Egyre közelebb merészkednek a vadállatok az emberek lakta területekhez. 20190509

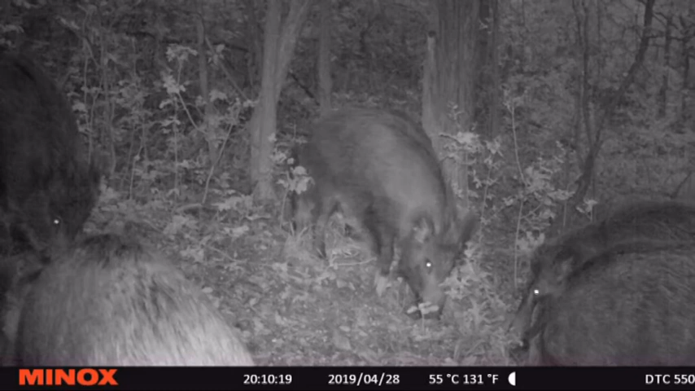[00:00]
Jó ízűen lakomáznak a vaddisznók ezen a felvételen.
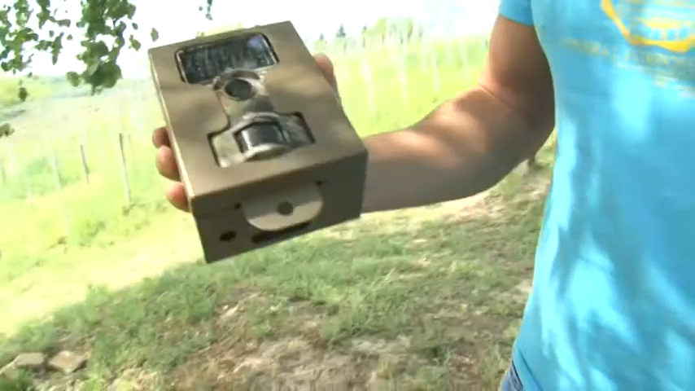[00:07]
Az éjszakai videót egy szexádi fotós készítette, a város határában vadkamerával.
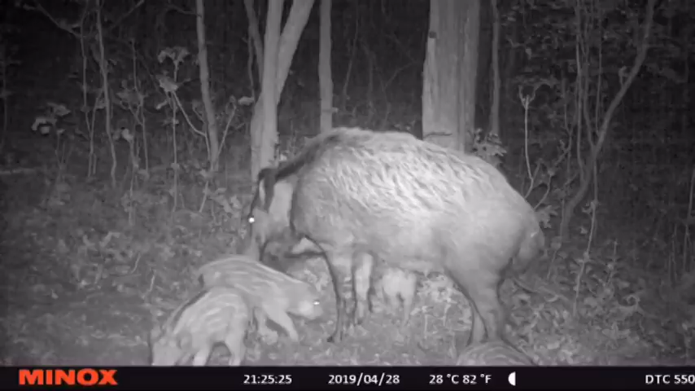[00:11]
A disznók alig néhány méter néha merészkedtek a szöllőhegyi városrész emberek által sűrűn lakott részétől.